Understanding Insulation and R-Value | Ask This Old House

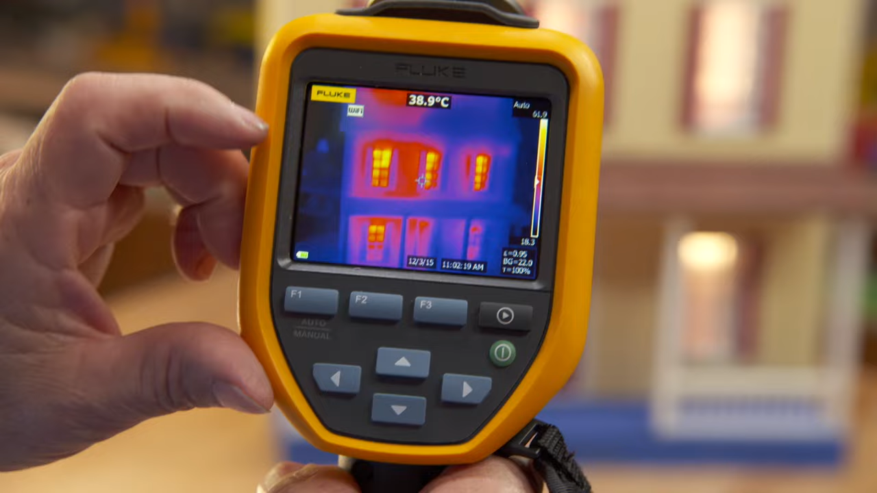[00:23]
On screen: spot 38.9°C
So on this, heat is represented by the sort of orangey colors and cooler temperatures are represented by the blue.
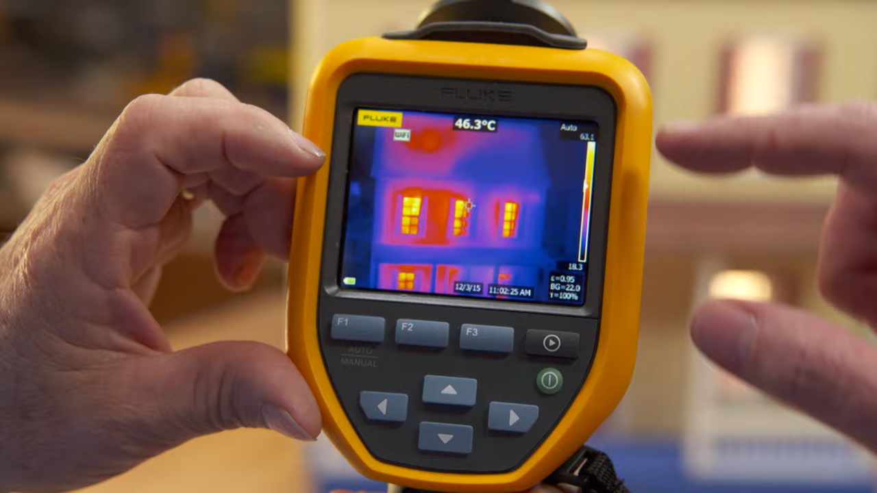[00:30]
On screen: spot 46.3°C
Right. So the real bright colors, you can see, the windows have a tremendous amount of heat loss. On the left side, you can see the wall and the roof is really bright. So there's heat loss on that side. And so over here on this side, the roof is kind of blue.
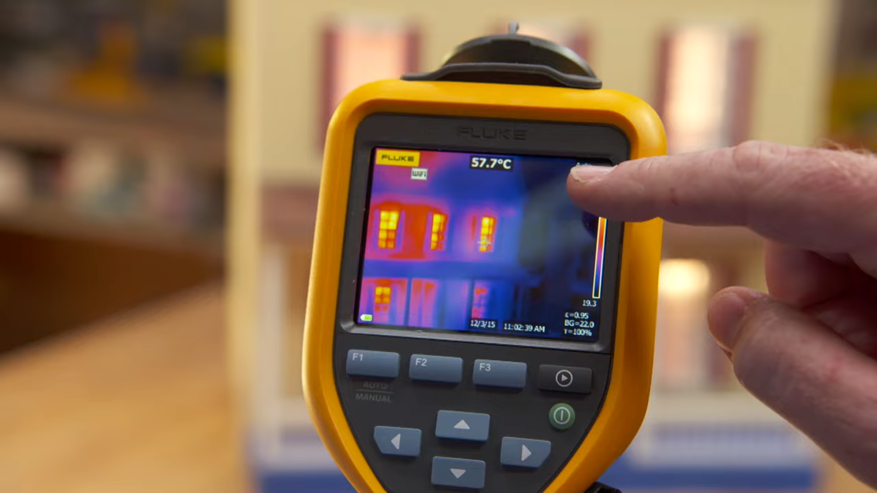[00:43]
On screen: spot 57.7°C
And so that's telling us the heat is not escaping from the right and it's really escaping from the left. Exactly. Wow. Okay.